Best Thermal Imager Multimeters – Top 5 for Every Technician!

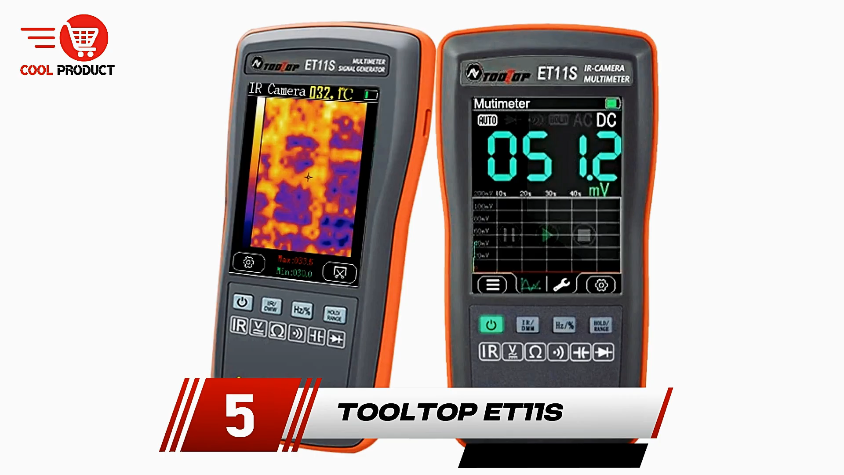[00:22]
we have the Tooltop ET11S Thermal Imager Multimeter. The Tooltop ET11S Thermal Imager Multimeter is a versatile device designed to combine the capabilities
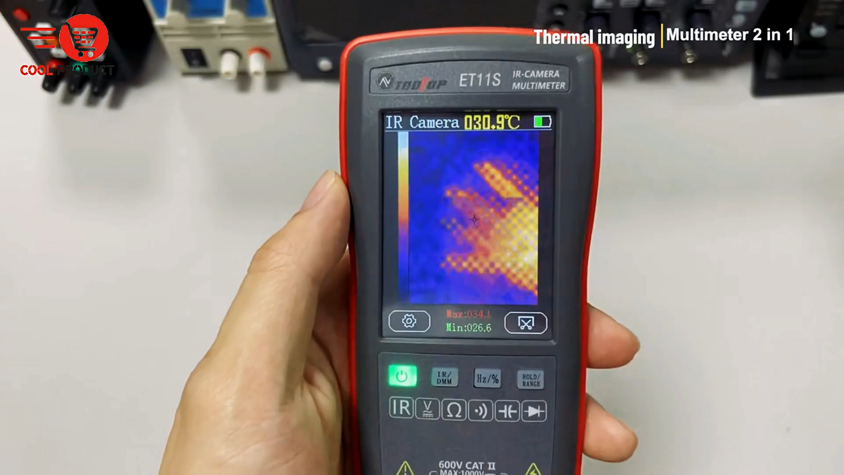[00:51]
On screen: spot 030.9°C
Lightweight and portable, the ET11S is suitable for professionals who require mobility without compromising on performance.
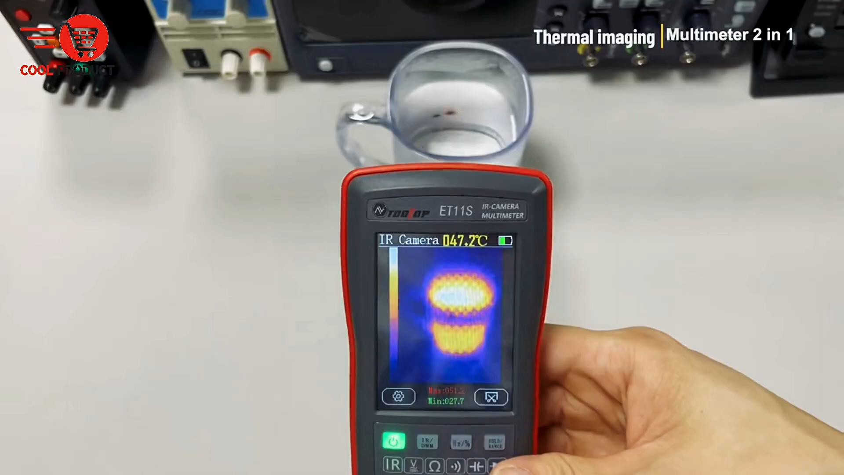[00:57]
On screen: spot 47.2°C
Equipped with a 2.8-inch resistive touchscreen,
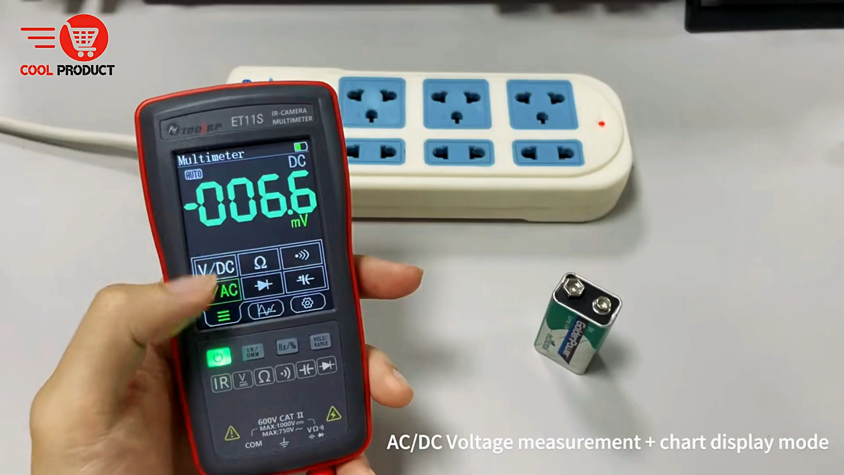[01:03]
the device offers an intuitive interface for seamless operation.
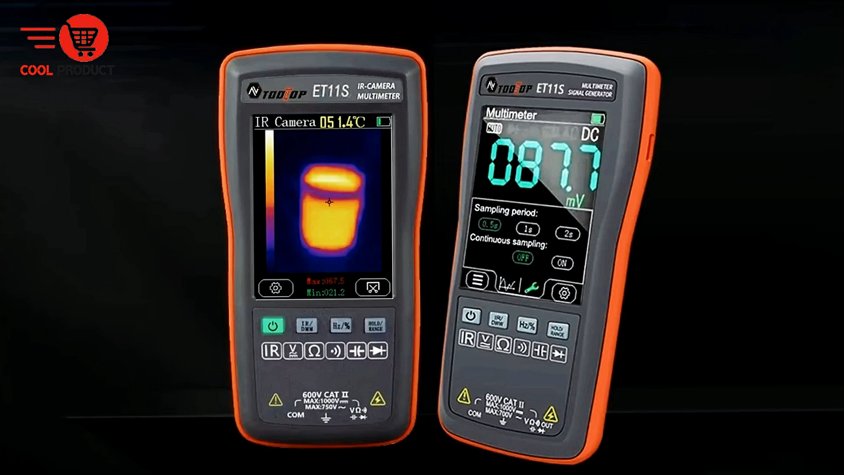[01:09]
Users can easily navigate settings, view readings, and capture thermal images with precision. In addition to on-device analysis, the ET11S supports data transmission via USB,
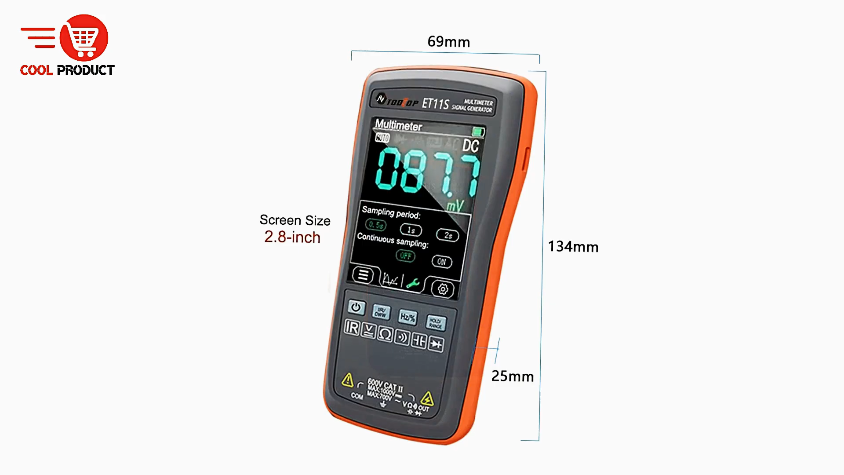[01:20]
allowing thermal images and multimeter measurement records to be transferred to a computer.
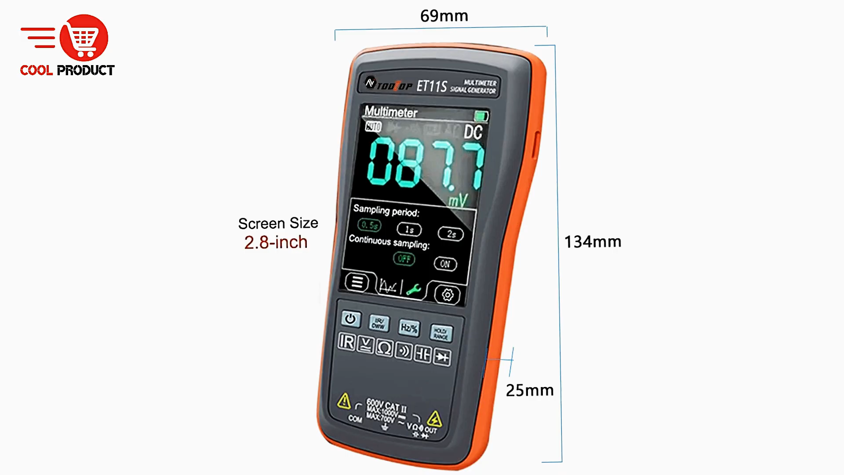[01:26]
Through the companion PC software, users can visualize data charts, analyze measurements in detail, and maintain organized records of their work.
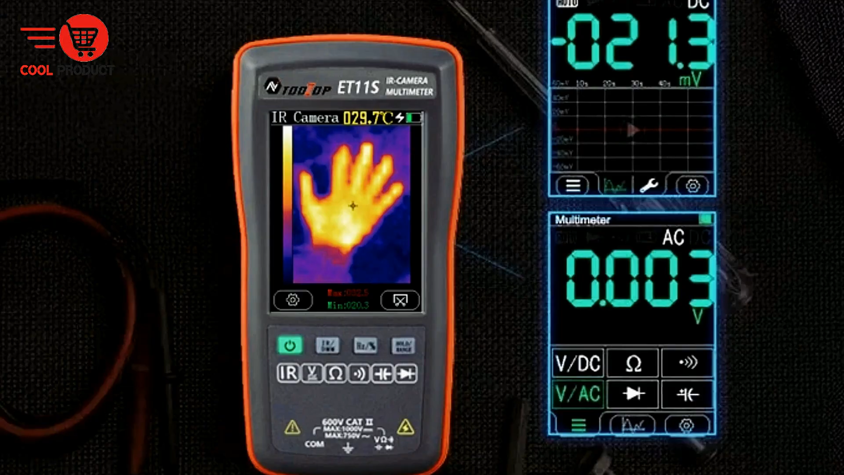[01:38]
The multimeter functionality of the ET11S is comprehensive, covering essential electrical measurements such as DC and AC voltage, resistance, diode testing, continuity checks, and capacitance.
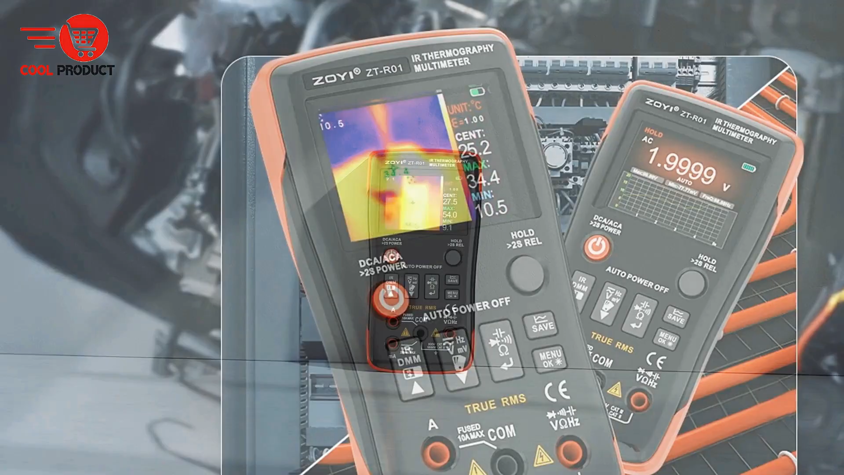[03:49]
IPS full-view color screen delivers clear and detailed thermal images,
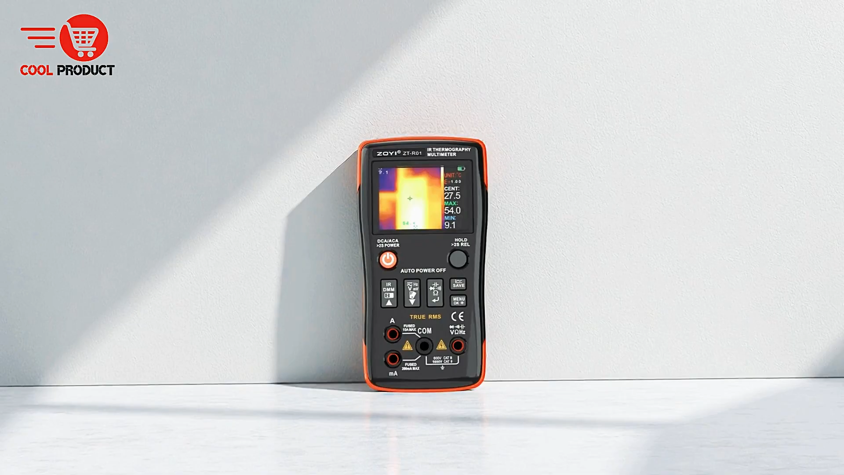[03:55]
ensuring that even subtle changes in heat are easy to identify. In addition,
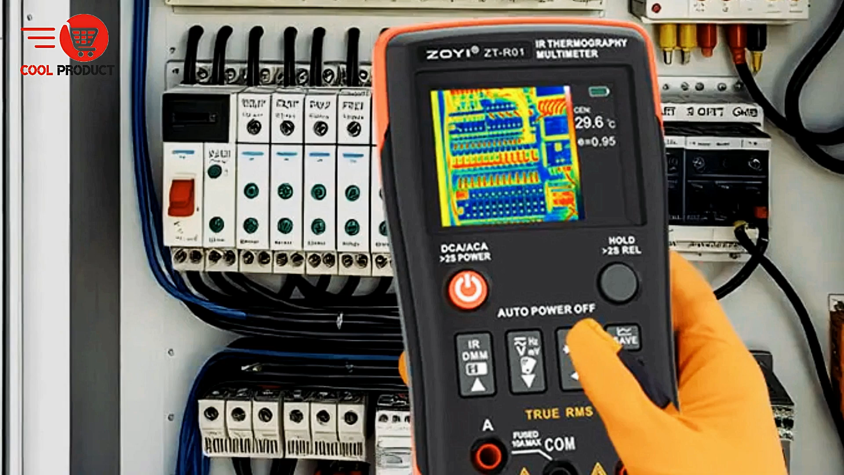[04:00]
On screen: spot 29.6°C
the ZTR-01 automatically captures and stores data during measurements,
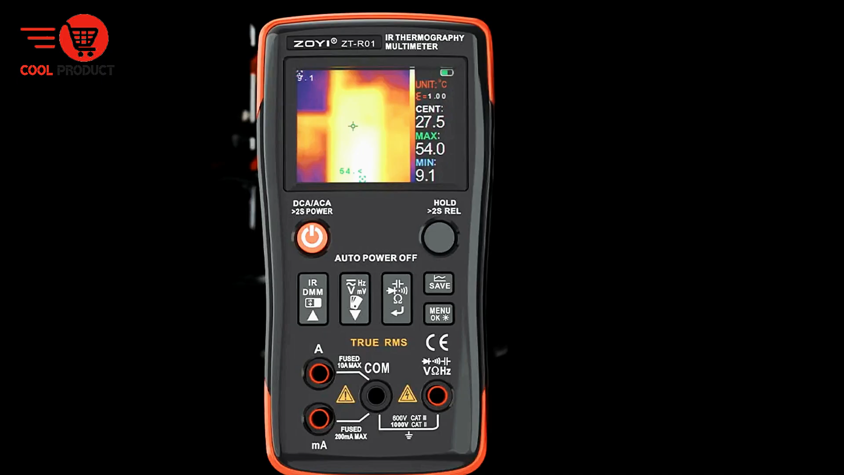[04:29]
On screen: spot 27.5°C, max 54.0°C, min 9.1°C
users gain a compact yet powerful device capable of enhancing both
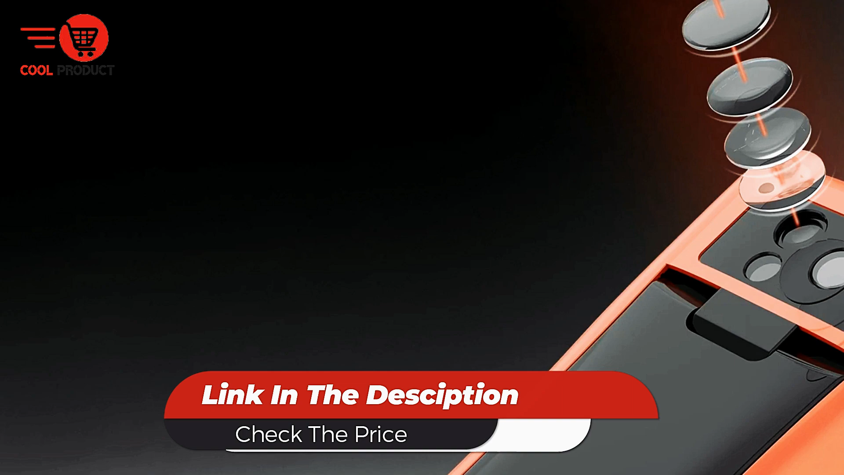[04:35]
safety and productivity across diverse technical fields.
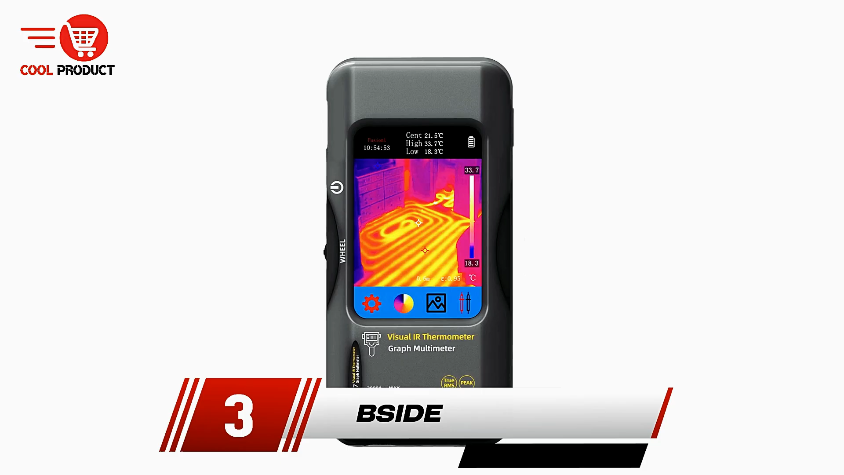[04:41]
Taking the third spot is the B-side thermal imager multimeter. The B-side thermal imager multimeter is an
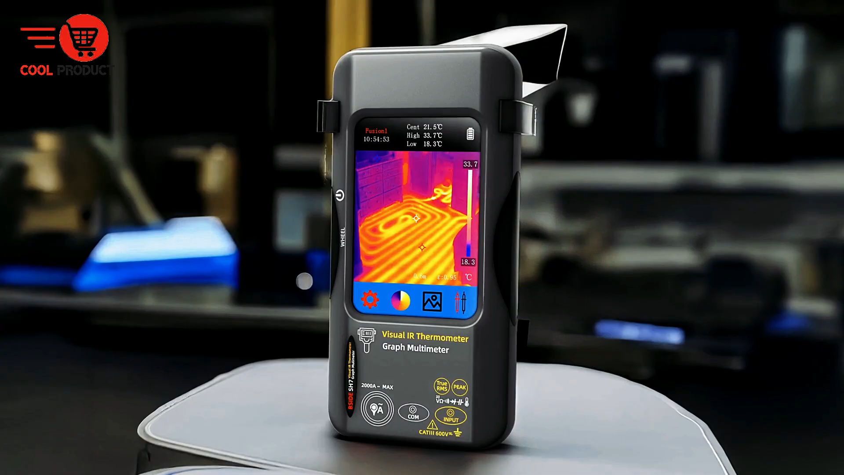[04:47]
advanced diagnostic tool that combines infrared thermal imaging technology with traditional multimeter functionality,
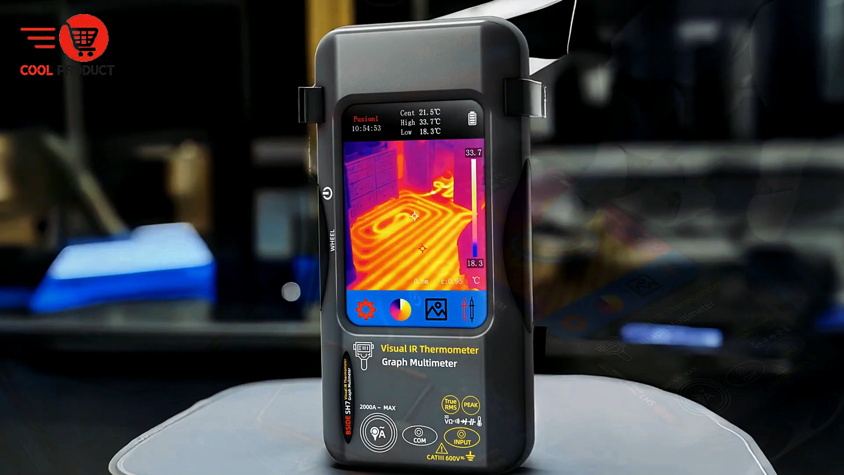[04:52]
On screen: spot 21.5°C, min 18.3°C, scale top 33.7°C, scale bottom 18.3°C
offering a versatile solution for various inspection and maintenance tasks.
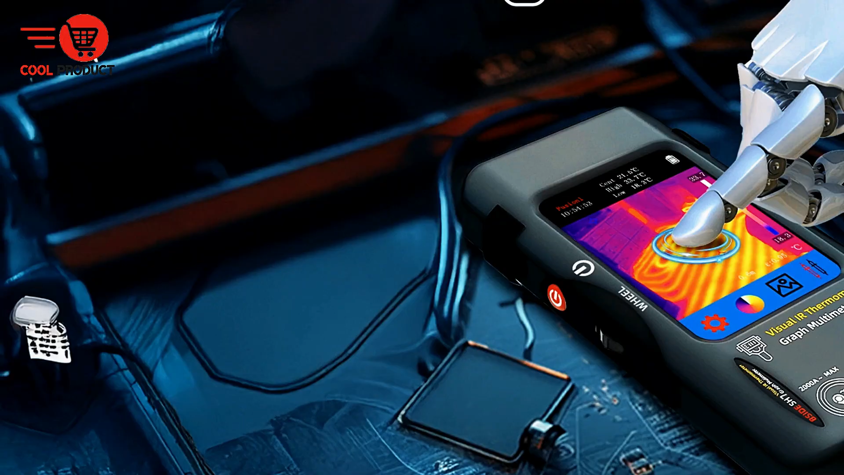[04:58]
Designed for professionals and technicians, it is widely used in power equipment maintenance,
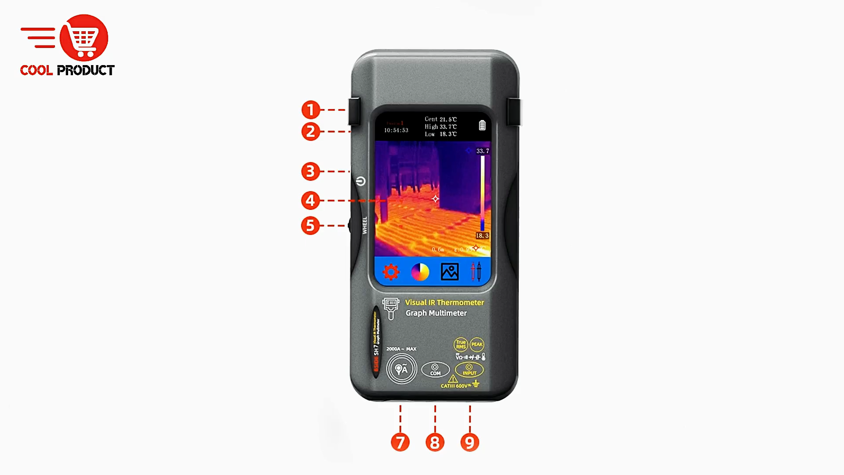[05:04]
industrial settings, and other technical fields where precise and efficient troubleshooting is essential.
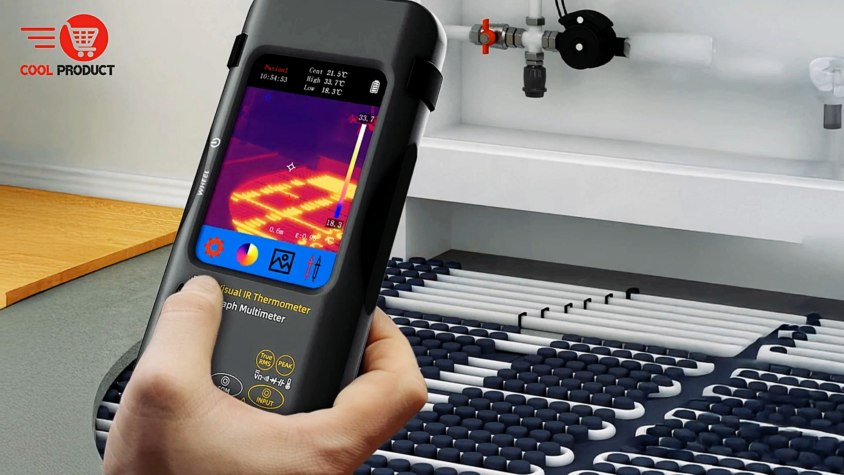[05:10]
On screen: spot 21.5°C, max 33.7°C, min 18.3°C
By integrating thermal imaging, the B-side multimeter allows users to quickly identify temperature anomalies that may indicate underlying issues.
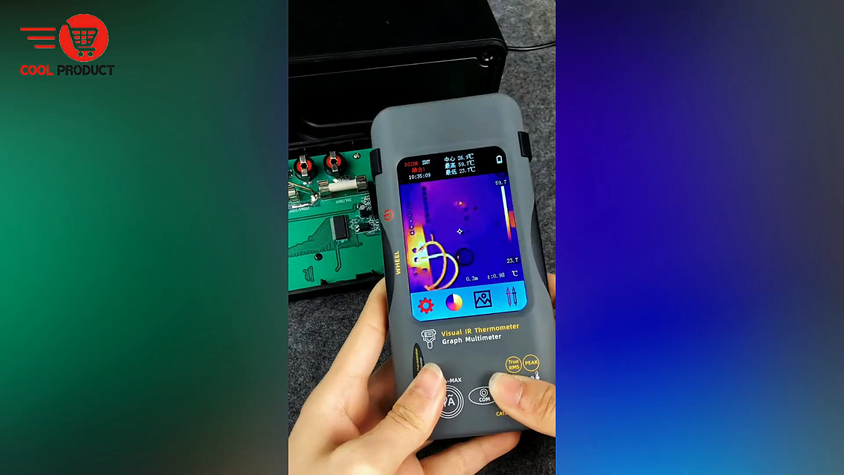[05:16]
When paired with its multimeter functions,